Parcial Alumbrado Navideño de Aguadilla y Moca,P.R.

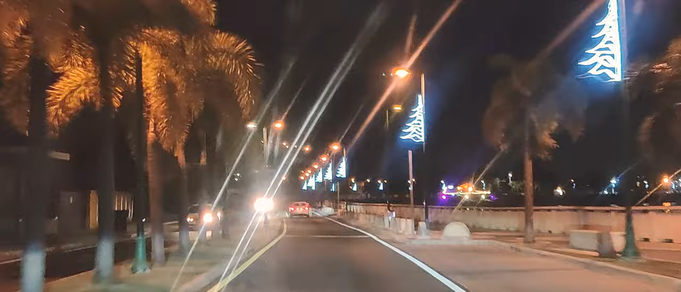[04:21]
y aquí pues es el boulevard o o o como le llamen voy a a a seguir hasta prácticamente hasta el parque Colón
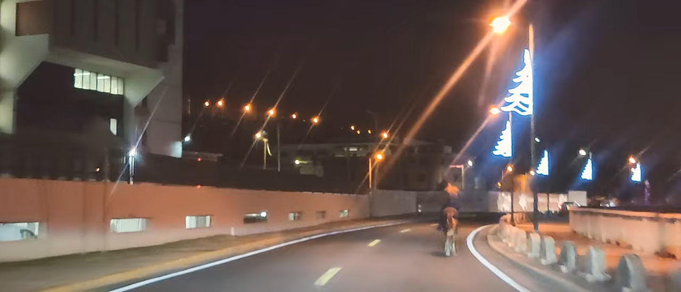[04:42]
y luego y la moca brevemente también para dar la vuelta
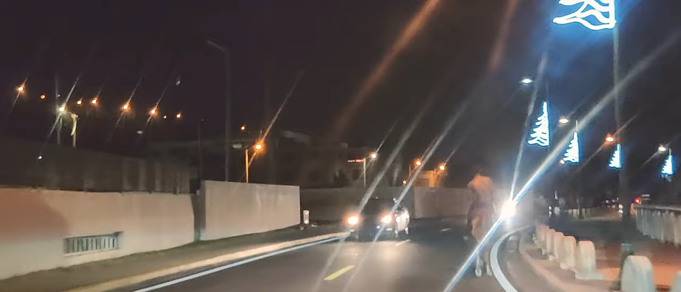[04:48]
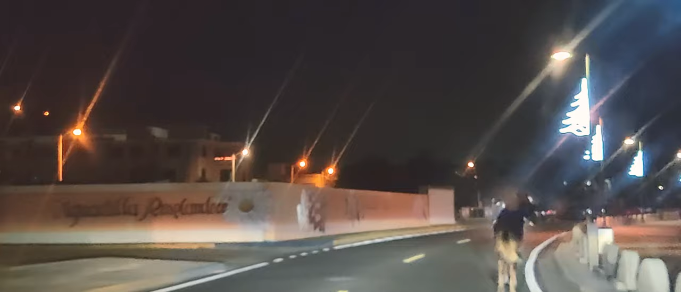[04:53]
por ahí va un un muchachito con un caballo por el medio de la calle
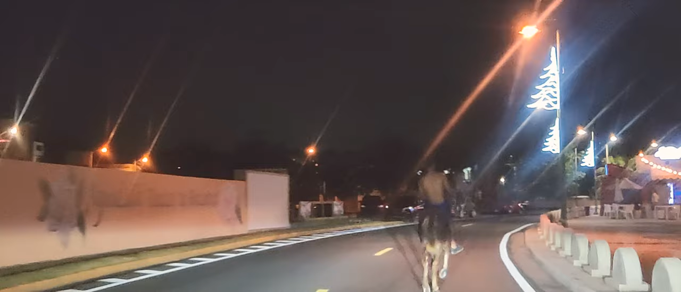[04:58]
sin luces y nosotros hay que pasarle por el lado
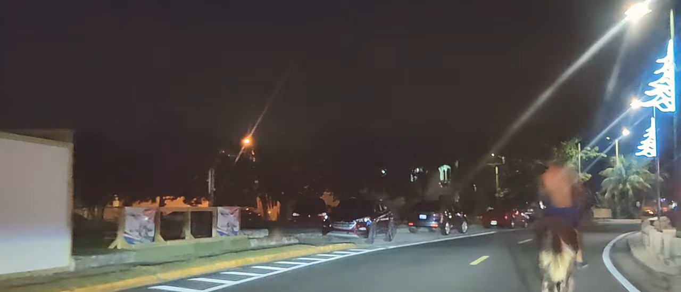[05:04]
con mucho cuidado porque si uno le da un cantazo pues la lleva a uno a las de perder también a pesar de que
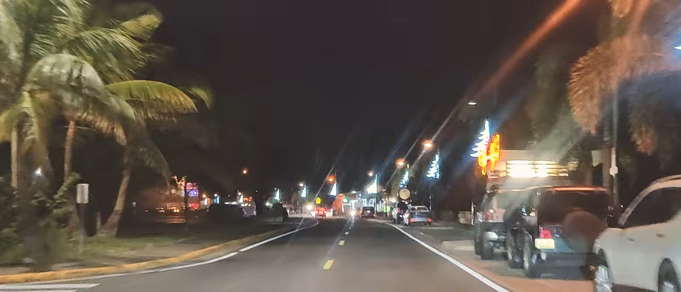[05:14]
él es el que está invadiendo la carretera además que esto no son hora de estar
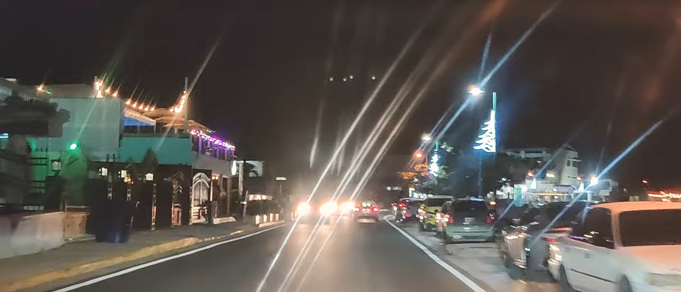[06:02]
ya estamos llegando aquí a la a la plaza la segunda plaza que tiene el pueblo de
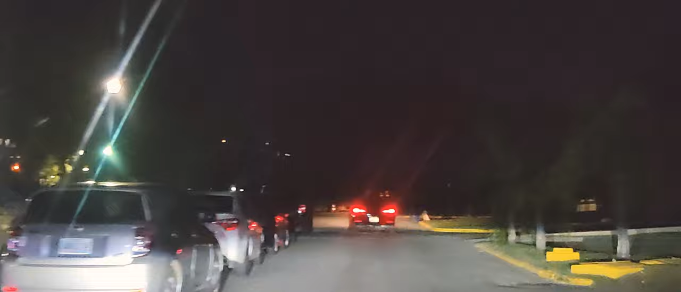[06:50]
esto aquí otros años estaba encendido muy bonito por este año no tiene prácticamente de luz no tiene nada está bien pobre aquí bien pobre yo pensaba que esto estaba también este verdad con con efectos
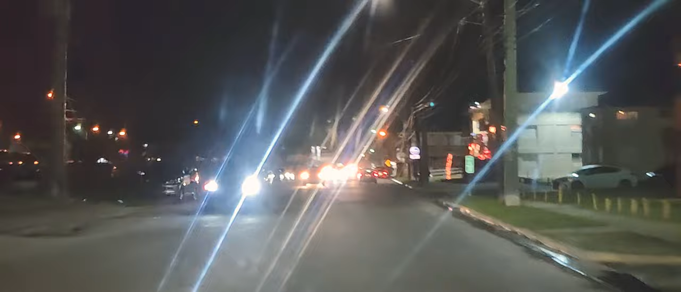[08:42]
trasladarnos a Moca bueno estamos por entrar al pueblo de Moca ¿verdad?
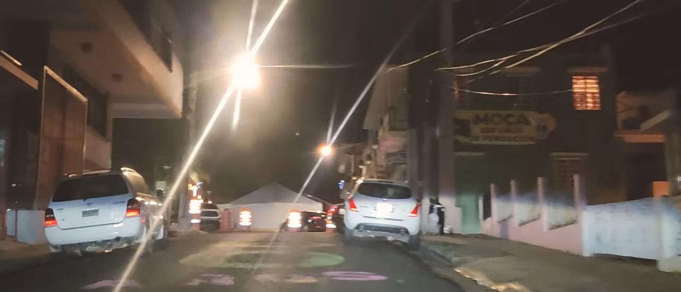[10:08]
ay Dios mío si todo esto está cerrado ven acá ay ay ay